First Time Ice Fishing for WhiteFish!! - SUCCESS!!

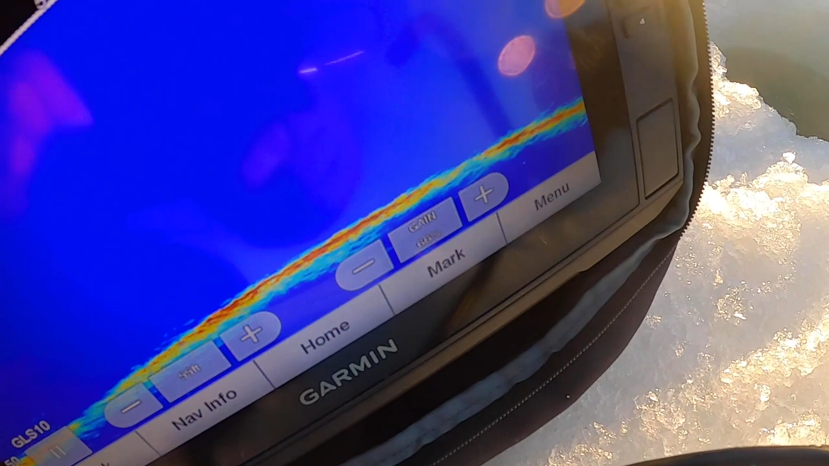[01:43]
we may have a whitefish 15 feet away.
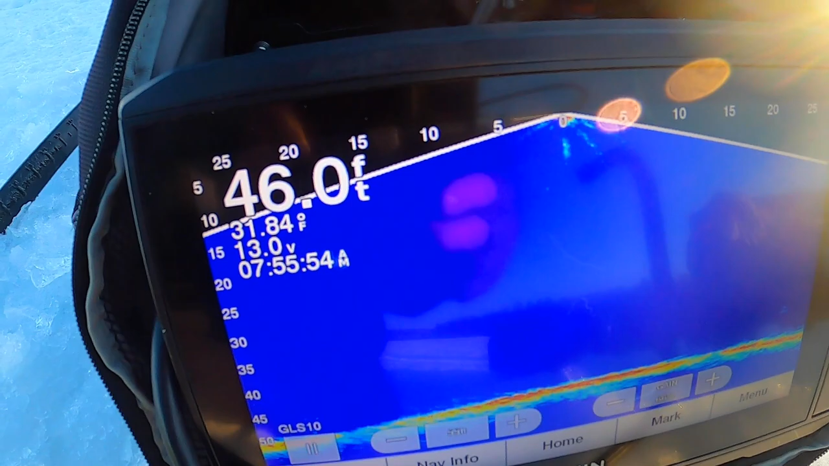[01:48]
On screen: depth 46.0 ft, water 31.84°F
Fishing 46 feet of water, so closer to shore is that rock spine, and this is looking really good.
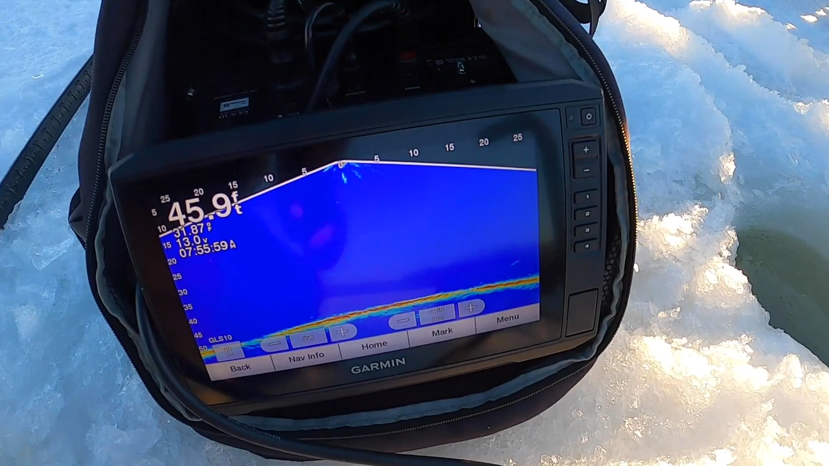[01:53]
On screen: depth 45.9 ft
Well, I brought my other flasher.
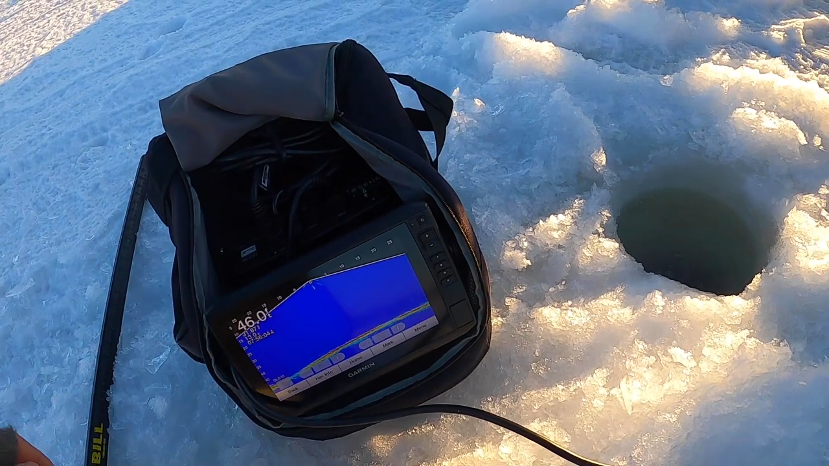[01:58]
Just these live scopes, whatnot, don't work the best in the deepest of water, so I'm looking pretty good here, though.
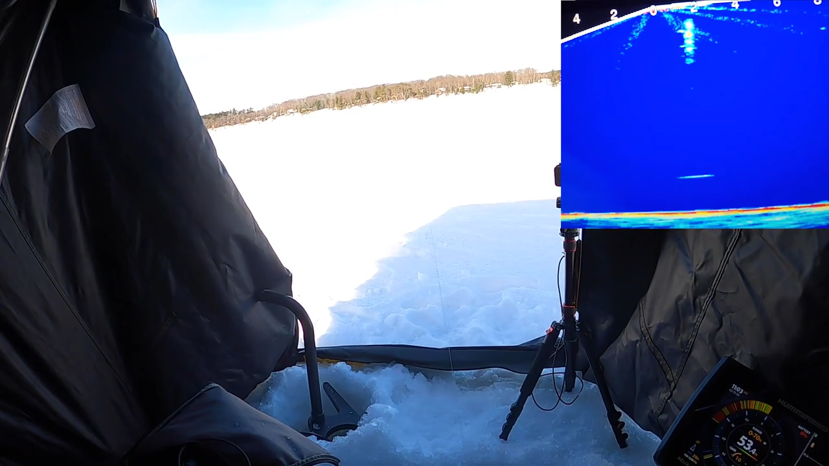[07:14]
Got him. Let's see if I can get this thing over on top side here. 30 feet, 35 feet down.
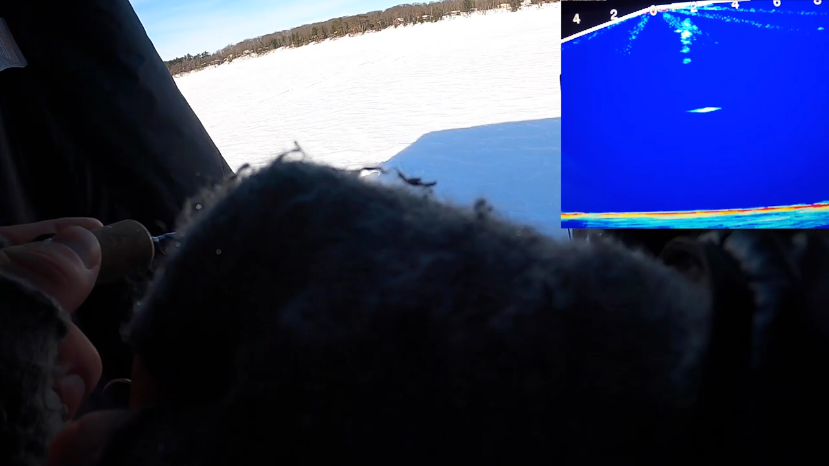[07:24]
They just come off the bottom. Gosh, they're so hard.
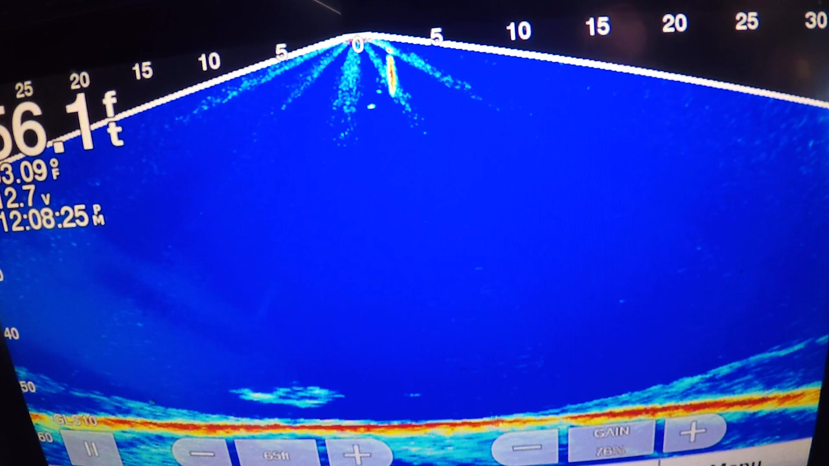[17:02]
my tungsten jig here. Wow, is that amazing to see. I don't think they're not gonna even swim by it.